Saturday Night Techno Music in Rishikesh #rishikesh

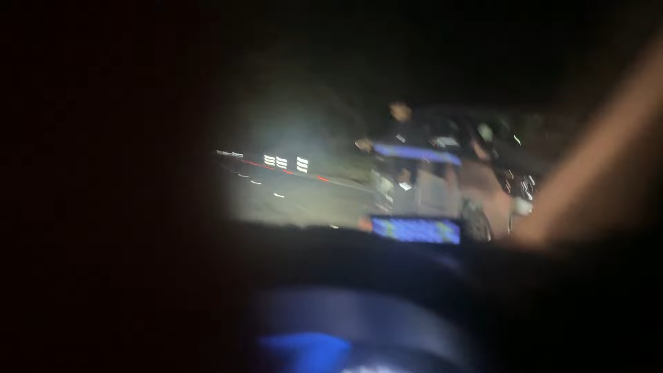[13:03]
अचिडेंट है अचिडेंट है इसलिए मुझे लगा हाथ भी यथ हार यह के बहुत